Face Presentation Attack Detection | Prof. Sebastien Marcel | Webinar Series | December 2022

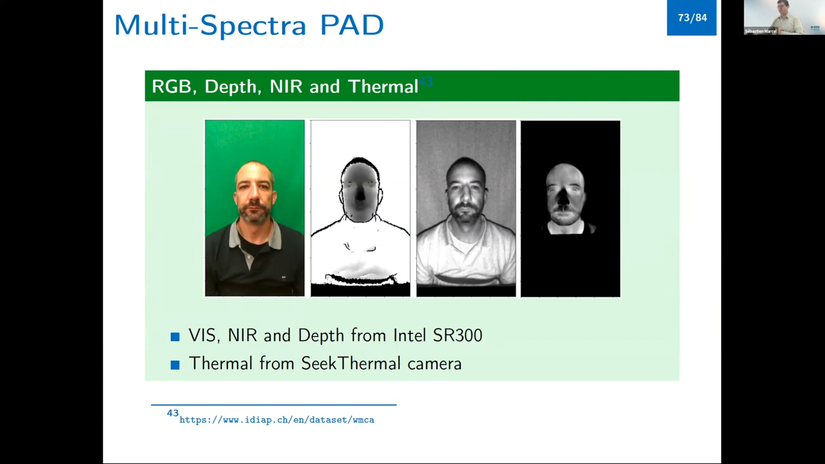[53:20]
thermal image that you can synchronize for a number of subjects. We have also, there is a more advanced version of the dataset that exists where you can find